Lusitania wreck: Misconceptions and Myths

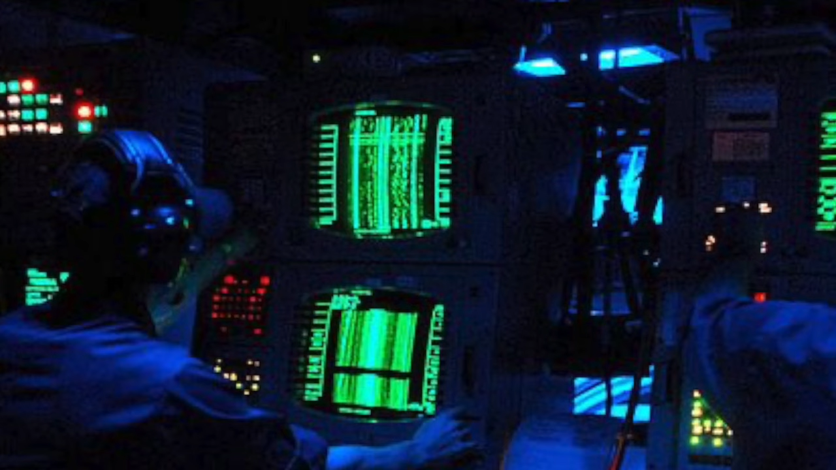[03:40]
Nowadays we have the advantage of seeing every aspect of our targets on a monitor, but until the invention of the side-scan sonar in the 1960s,
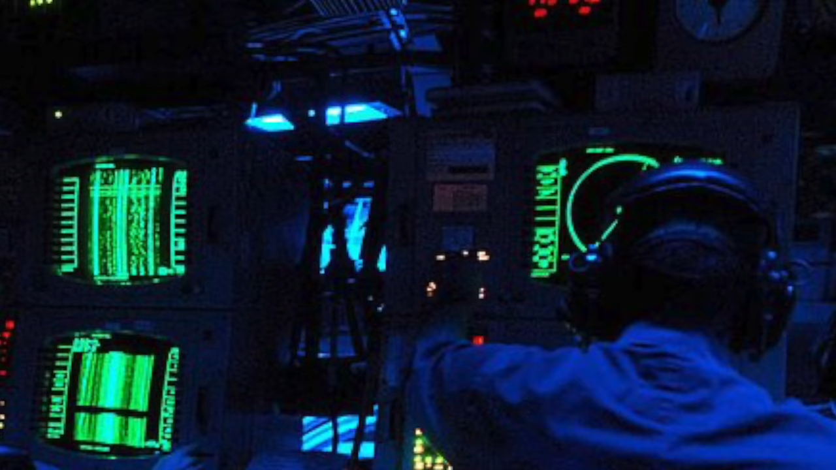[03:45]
you could only really understand what was going on down there with the human ear, which has its limits.